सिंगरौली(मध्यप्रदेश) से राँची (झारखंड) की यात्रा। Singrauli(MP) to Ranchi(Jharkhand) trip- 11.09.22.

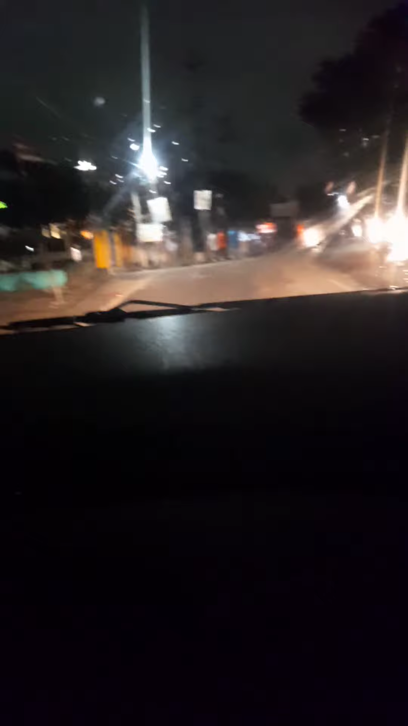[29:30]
यह रांची शहर है और अब हमारे गंतव्य स्थान होटल हम बस पहुंचने ही वाले हैं।
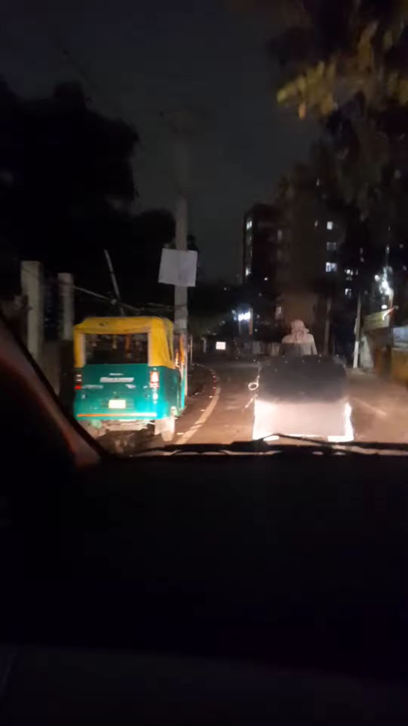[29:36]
यह होटल के पास एक सरोवर है, ली लेक सरोवर होटल का नाम है और यह हम होटल में एंट्री कर चुके हैं।